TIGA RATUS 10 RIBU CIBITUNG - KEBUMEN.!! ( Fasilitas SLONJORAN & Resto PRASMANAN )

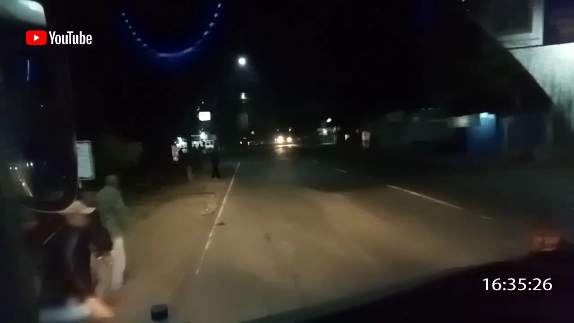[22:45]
Terima kasih Pak Driver. Nah, ini ya saya mau turun.
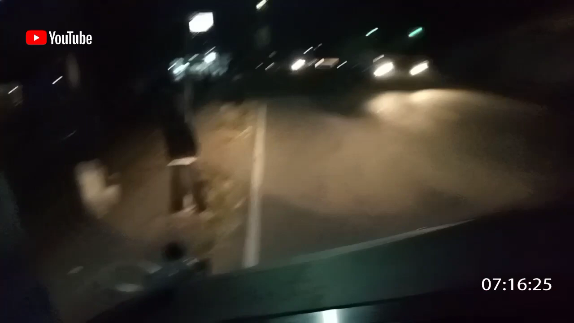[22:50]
Bro. Ada disusun. Ini ya, udah sampai tempat atau tempat Kebumen.